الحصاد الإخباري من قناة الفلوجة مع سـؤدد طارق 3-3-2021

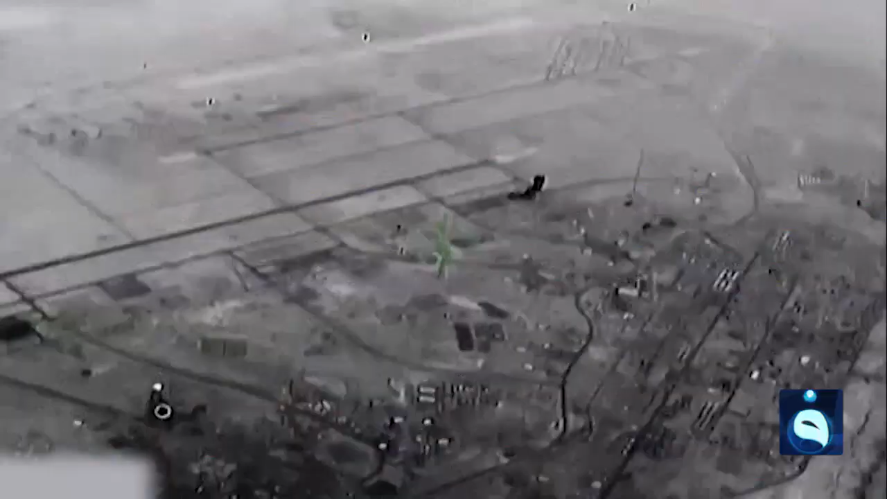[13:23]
أكد المتحدث باسم العمليات المشتركة اللواء تحسين الخفاجي أن جميع الصواريخ سقطت في محيط القاعدة ولم تلحق أضرارا مادية أو بشرية بالقاعدة مبينا أن عمليات التحقيق والبحث ما زالت مستمرة وأن جميع المعلومات أولية وغير نهائية
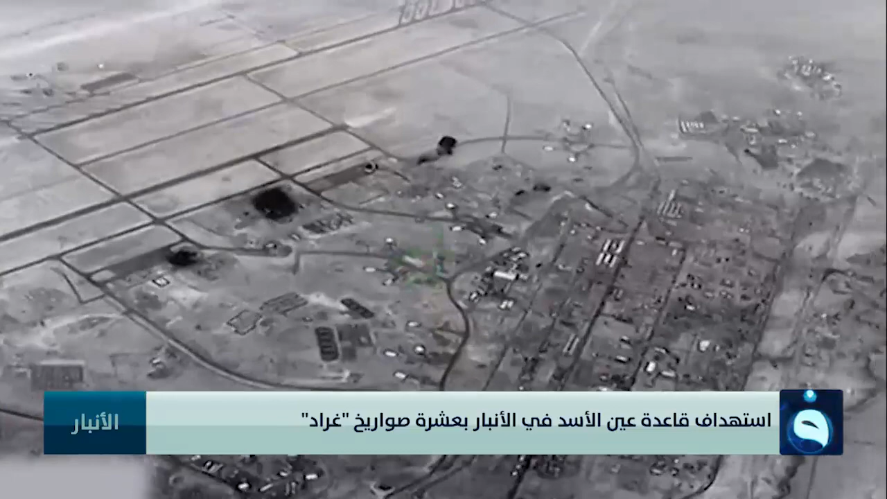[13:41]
هذا وأعلنت مصادر أمنية وفاة متعاقد مع قوات التحالف جراء ذلك الهجوم